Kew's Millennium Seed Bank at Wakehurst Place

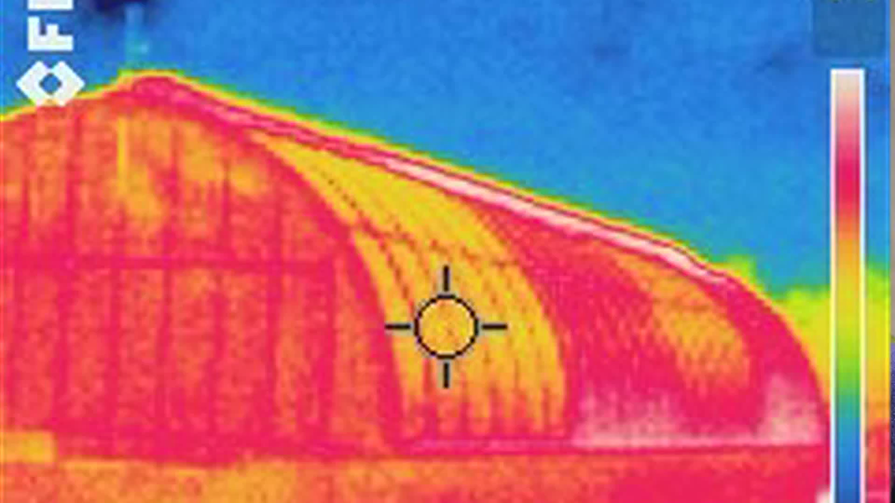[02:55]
We've now reassessed and they're now set up as cold, hot, hot, cold.